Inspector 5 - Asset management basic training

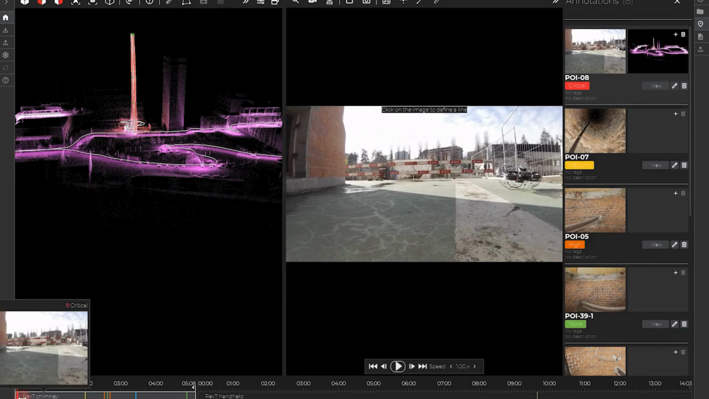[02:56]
The color of your POI will change with its level of criticality.
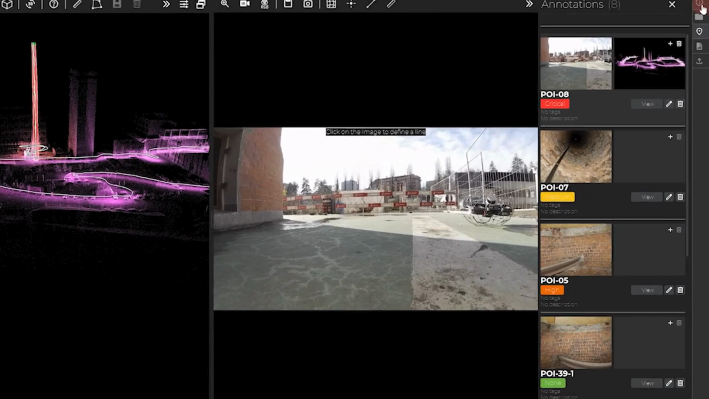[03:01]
On the right side panels of this list, you can find five icons. The first one is just information about your flight.
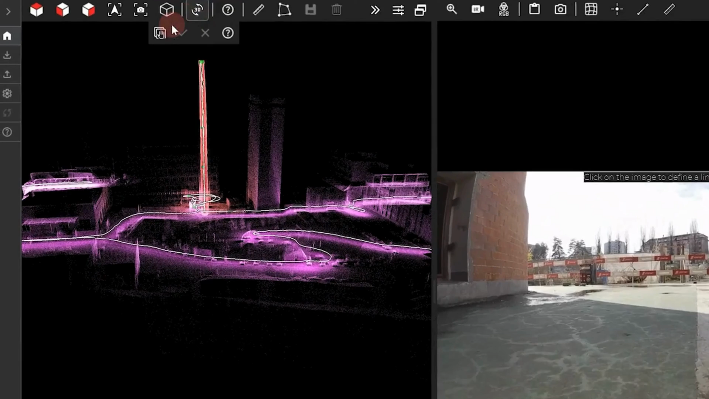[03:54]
This might prove useful if you do some
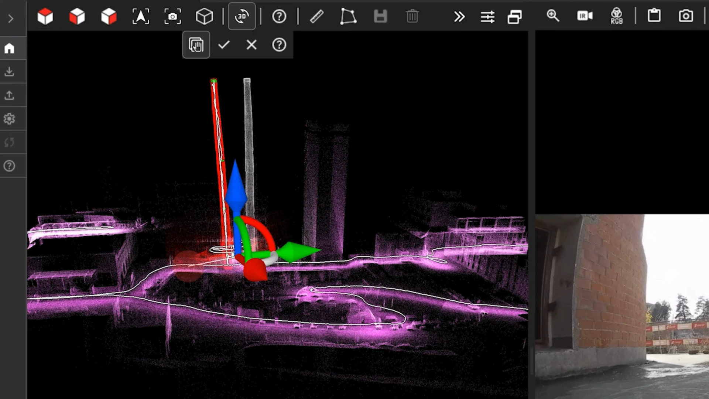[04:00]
flights without doing the relocalization at the start, or simply if you have a different takeoff place. On the left side of your screen, you can select the import menu.